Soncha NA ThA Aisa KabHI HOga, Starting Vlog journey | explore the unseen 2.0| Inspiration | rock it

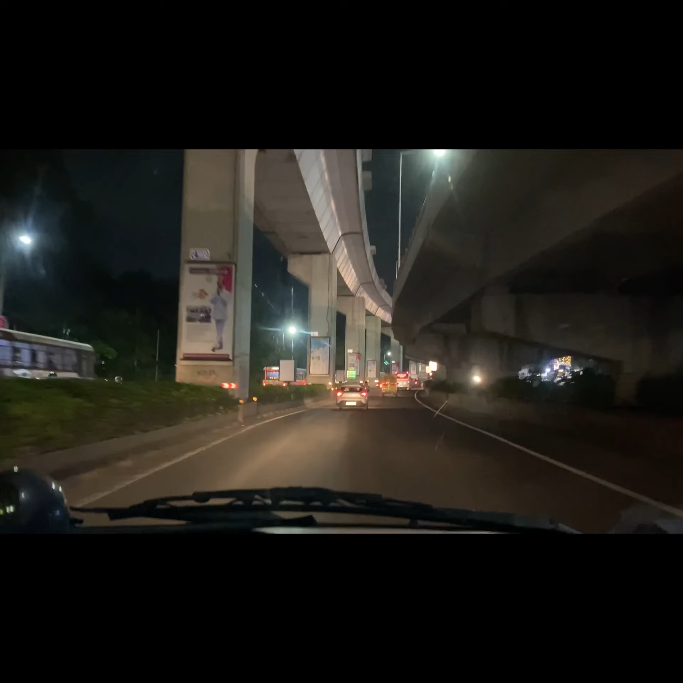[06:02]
पहले यहाँ से खुला रहता था, बट अब बंद कर दिया। पहले शॉर्टकट था बट अब इतना घूम के जाना पड़ता।
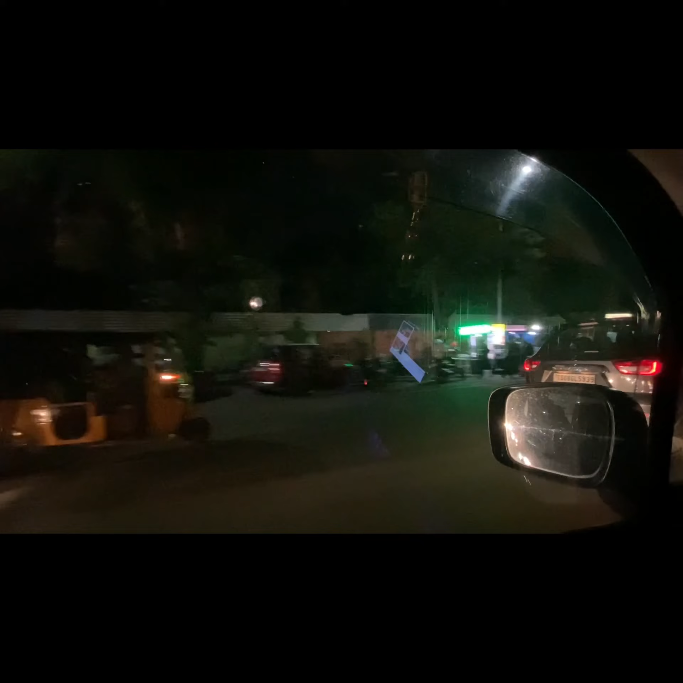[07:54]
जो लोग हैदराबाद में रहते हैं तो ये तारनाका है एंड यहाँ पे डेली स्ट्रीट फूड लगता है।